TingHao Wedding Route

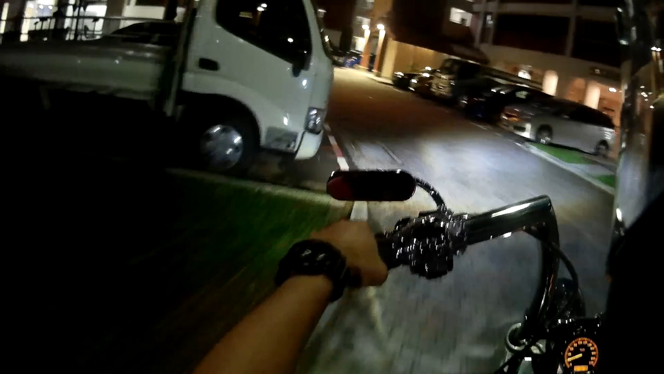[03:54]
Okay, now you see this big open space here. Okay, this place will be the form up point.
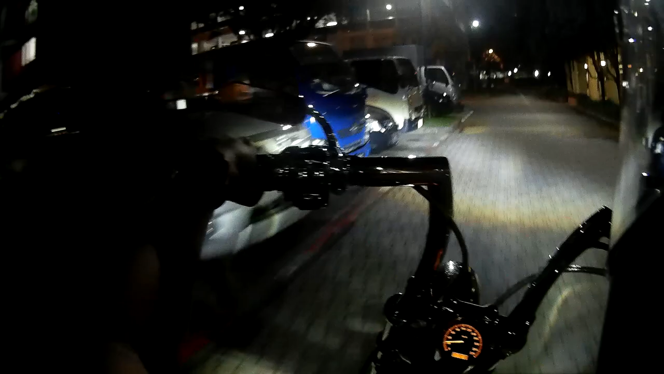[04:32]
Here turn left. Okay, out of the car park.
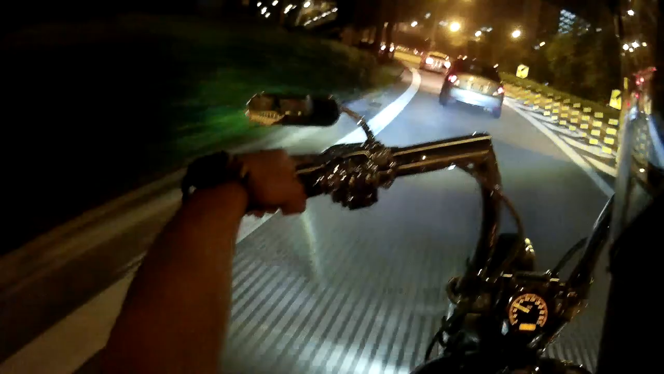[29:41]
So we just stick to this lane and exit Bravo.
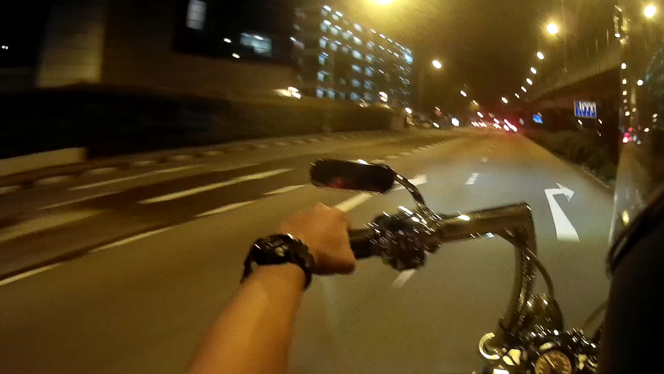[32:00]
Just keep to the right lane.
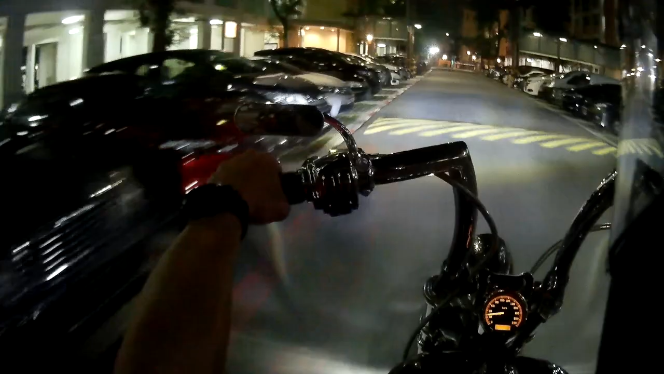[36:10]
Okay, this is Joycelyn's block. So the car and the bike will park here. All will park here. Okay, we'll park here. This is Joycelyn's block, third floor.